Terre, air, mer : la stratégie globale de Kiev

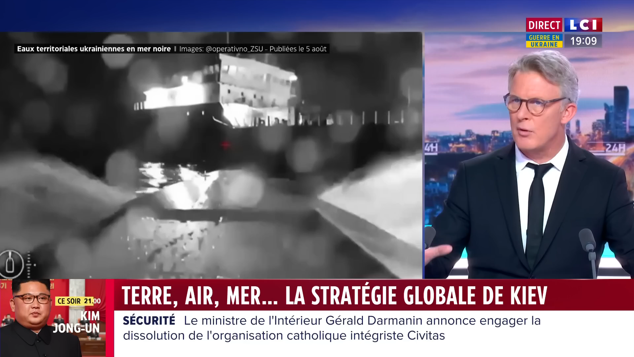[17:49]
Un petit mot là-dessus, on sent effectivement qu'une grande part, en tout cas, de la médiatisation du conflit se fait sur des actions fortes,
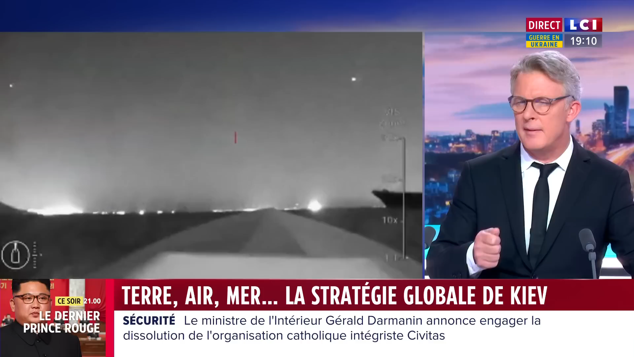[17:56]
parfois surprises, et notamment du côté de la mer noire avec le pont de Kertsch et puis l'attaque de ce bâtiment de guerre.